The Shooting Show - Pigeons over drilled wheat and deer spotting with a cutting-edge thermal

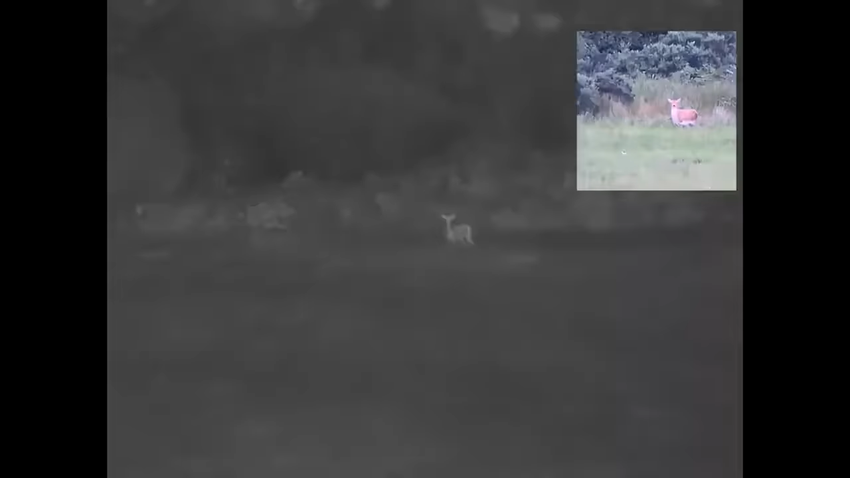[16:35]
in woodland and other situations where it would normally be quite difficult with standard glass,
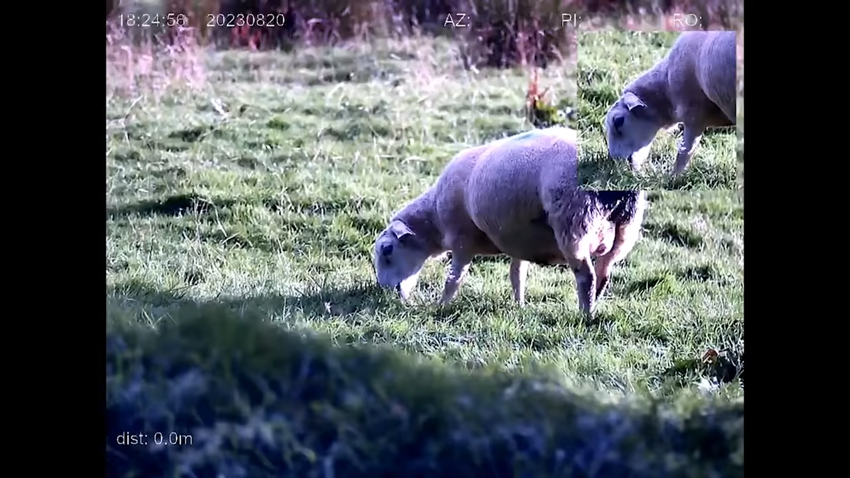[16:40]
but you've also got the option you can swap it to a colour doe screen.
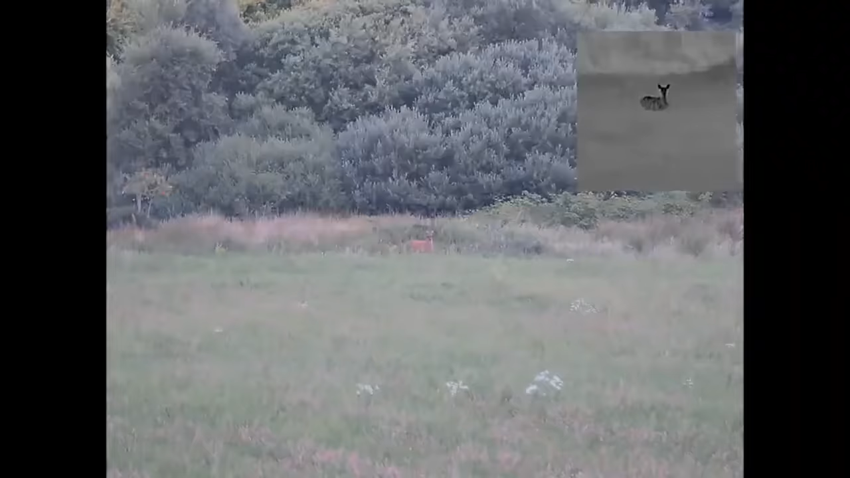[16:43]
So once you've found your deer,
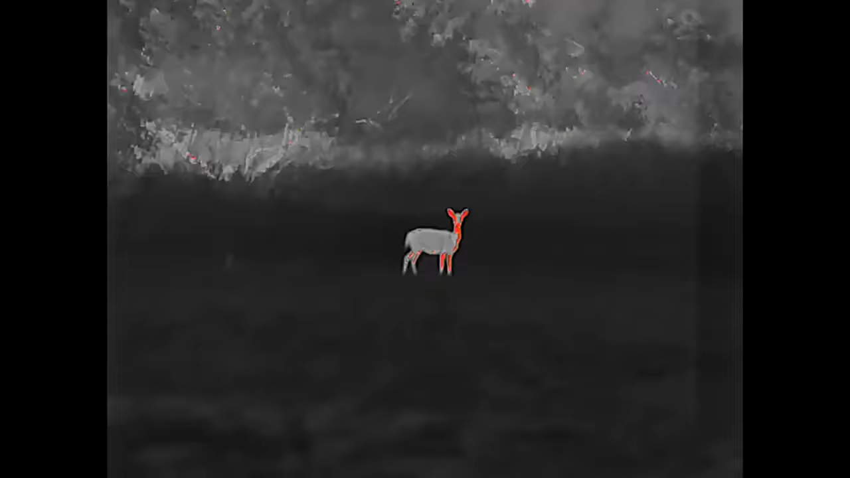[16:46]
you can identify whether it's a buck or a doe, and you can also assess what condition it is.
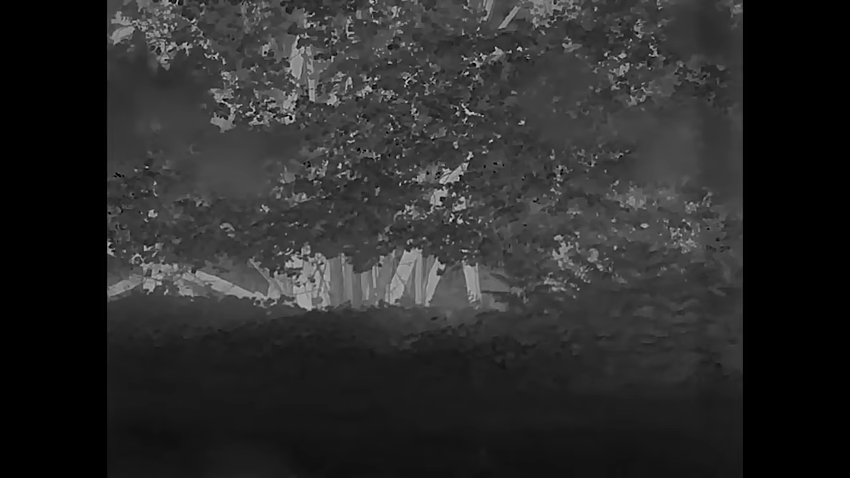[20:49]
but they're the other side of some trees, so there's several there in the next field, but quite often they come through these trees and out onto this field.
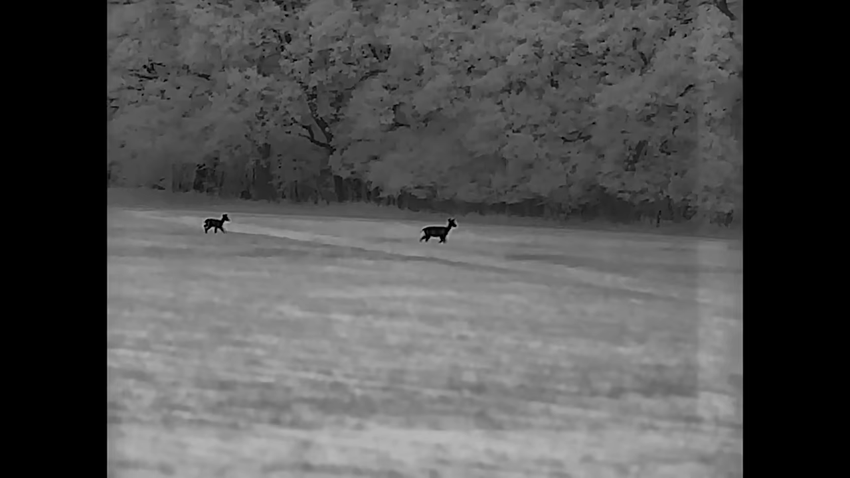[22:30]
The Gemini have various modes including white hot, black hot,
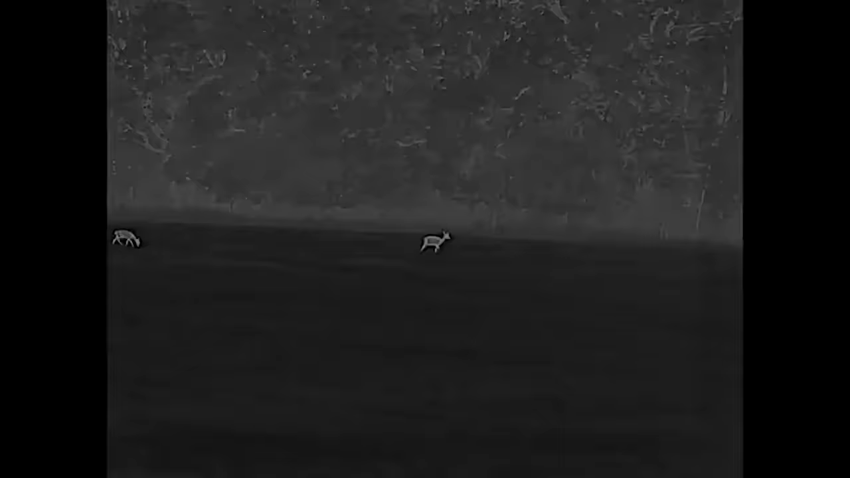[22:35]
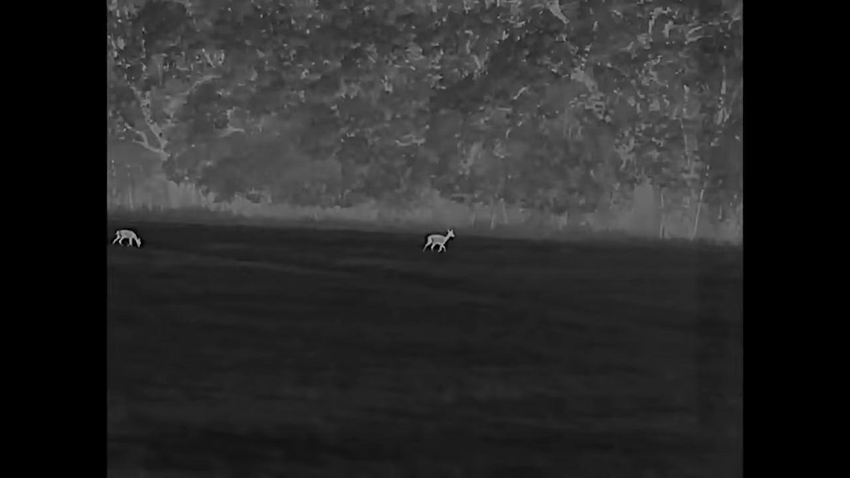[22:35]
red and fusion, as well as thermal overlay and night vision options,
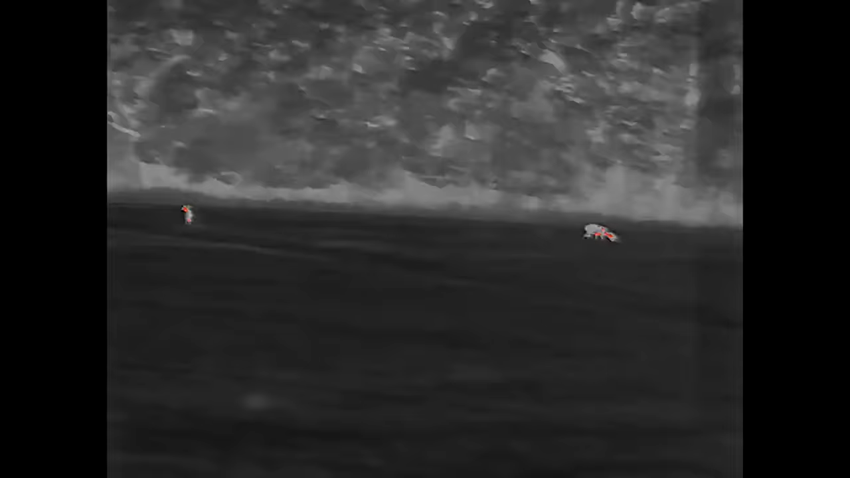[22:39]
and even in low light still give a very good colour image.
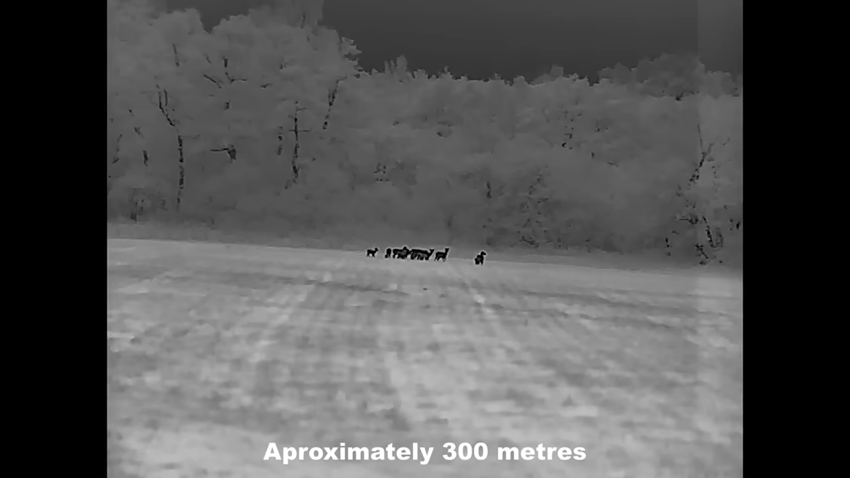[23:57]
The thermal image is still remarkably sharp in longer distances, with these deer stood out in the open some 300 metres away.
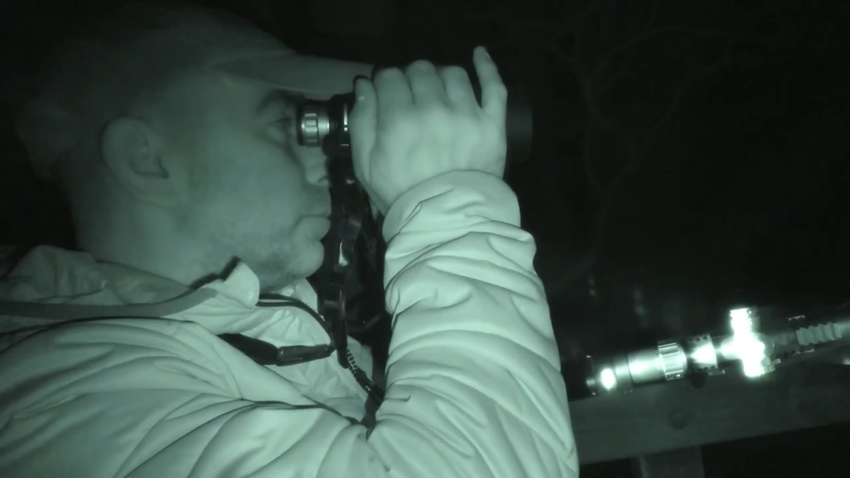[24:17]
Right, so we had some deer come out at the end.
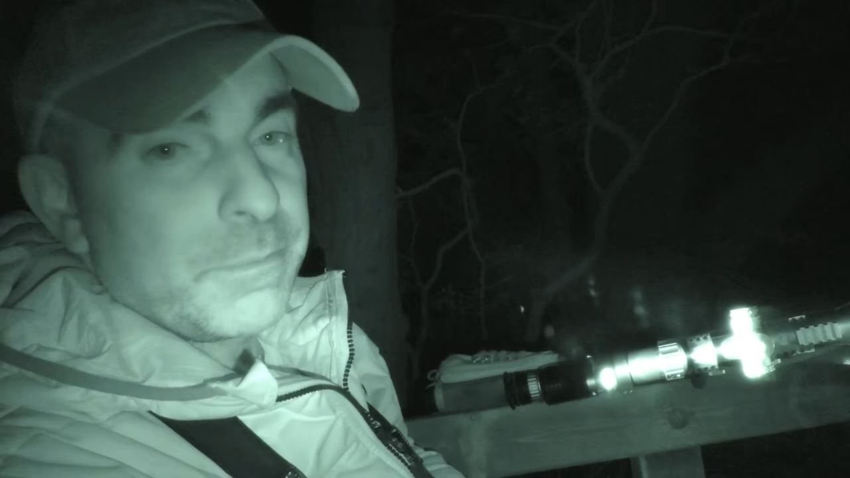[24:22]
It was pretty much after dark, or just before dark, and we had a couple of does and youngsters come out in front and behind. The ones that are out in front were probably a good 200 to 300 meters out there, and then we had a big group that came out and stood out in the field, and they were definitely out about 300 meters. Again, I was using the rangefinder in these. I had a fox as well on the edge of the wood here that disappeared into the wood. Some deer behind. What else do we have?
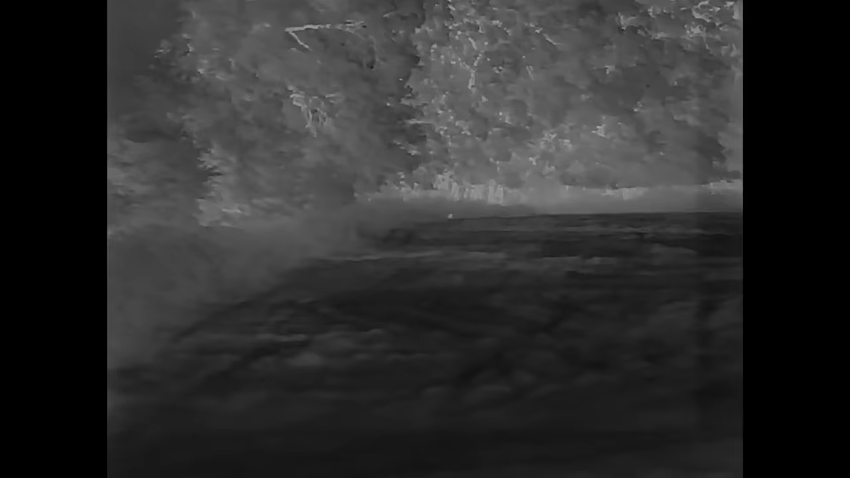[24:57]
Oh, and then of course we had the fox as well, which came out behind here, and I was able to turn around, shoot over the back of the high seat, and get a shot on that, which was about 80 metres or something.
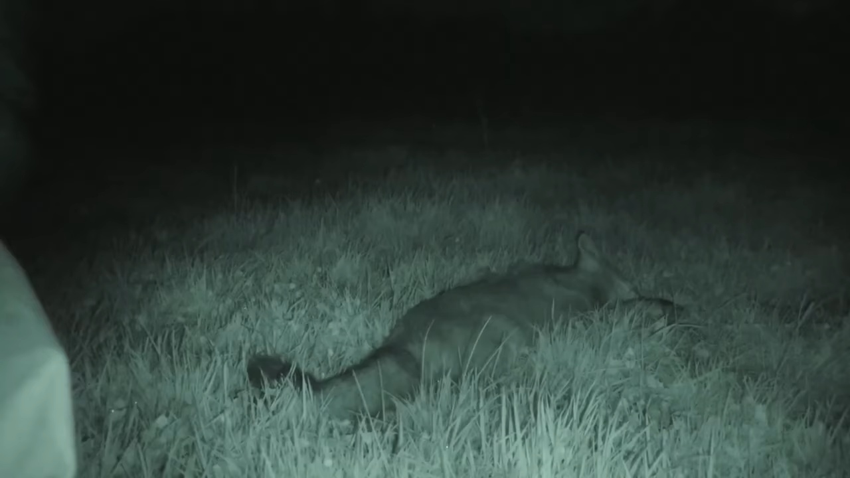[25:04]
So at least I didn't sort of blank the evening. I didn't get a buck, but never mind, we at least saw some deer and got to have a little look at the InfiRay Geminis. Now I'm going to be using these for future episodes on the Shooting Show and Shooting Country TV, so I'm sure I'll get to know them a bit better, find out all the little tricks and things that they do, because I'm still learning. I haven't had them all that long, so I'll just rush straight into having to play around with them. But they're very easy to suss out.